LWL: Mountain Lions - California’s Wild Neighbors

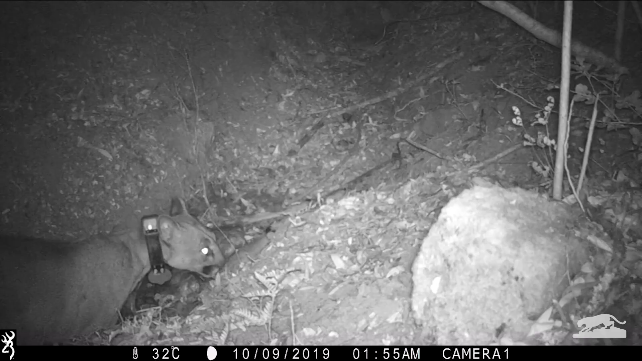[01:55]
The only way to really study mountain lions and to get to know what they do in detail is to put a GPS collar on them. And to do that, we need to catch them.
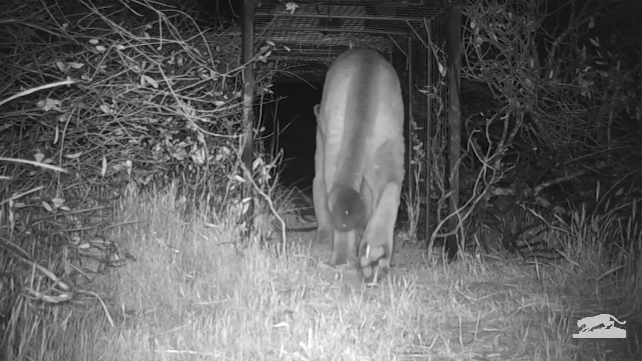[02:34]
Eventually we're lucky and we catch one.
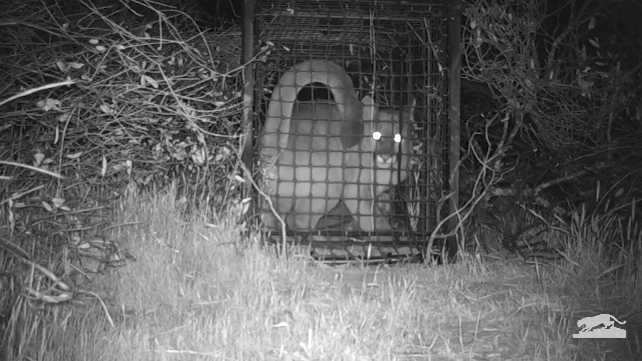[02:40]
When the door closes, we get a text and rush to the location, usually late at night.
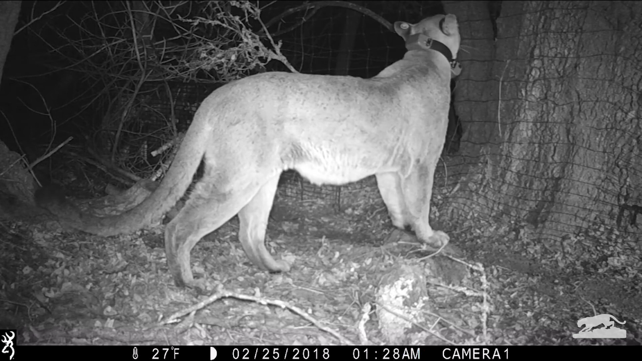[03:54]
Having a collar doesn't make it tame, it just means we can use our computers at home to watch where it goes every day and night.
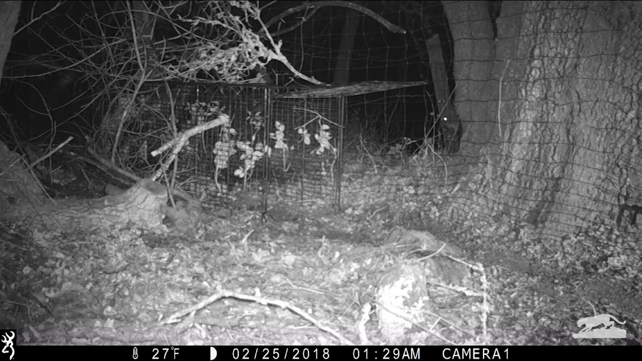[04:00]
From there, we can learn where it's headed, what it eats, and the size of its territory. Mountain lions need a lot of space so they can get enough food for themselves and their kittens.